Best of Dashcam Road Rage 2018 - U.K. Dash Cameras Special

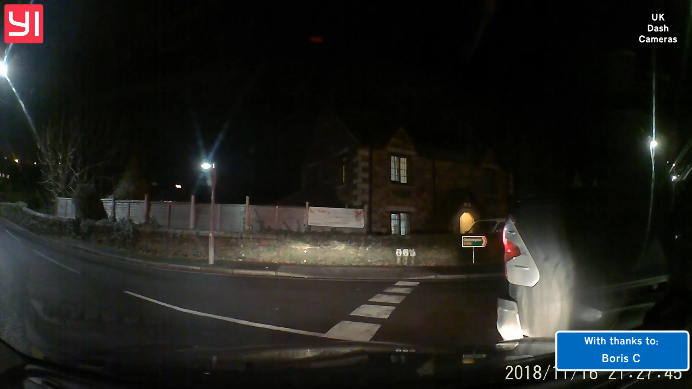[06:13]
How am I meant to see around the corner like that, you silly cunt? You just look down the road. Fuck off. Do you know how a roundabout works, do you? What's the matter with you?
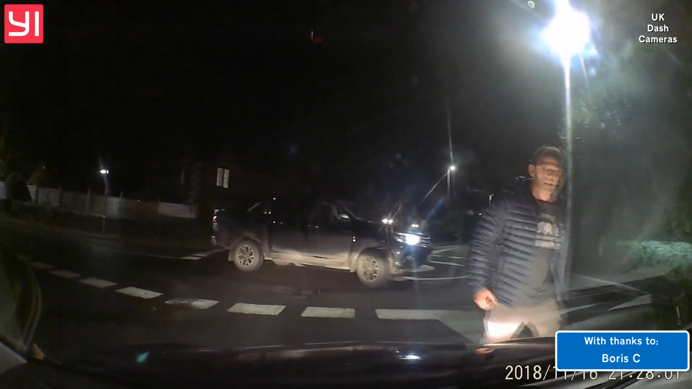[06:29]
Well, I'm just saying. Do you want a fucking smack in the gob or not? Calm down, mate. Don't tell me to calm down, you sarcastic little shit. WJ18RXP. I got yours as well. You see yourself on YouTube. Off. You see yourself on YouTube, fuck mate.
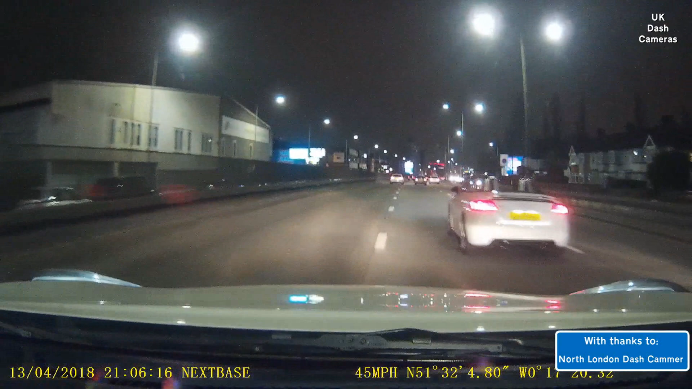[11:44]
She's doing her makeup on the phone. She's doing her makeup and she just decides to break. Flipping hell. There's nothing in front of her, you know that.
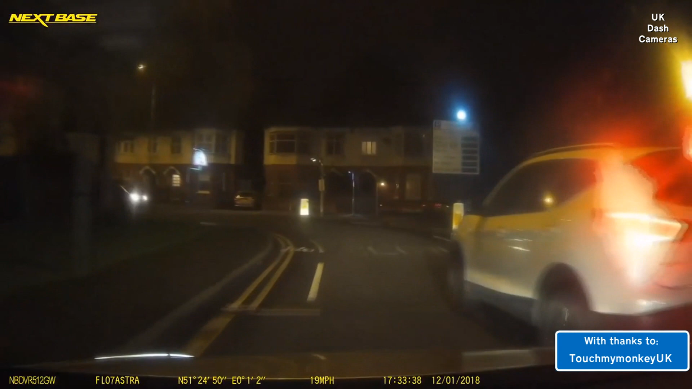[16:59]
Get the fucking why you cunt. Oi, dickhead, I've got a camera, I can prove you're a cunt!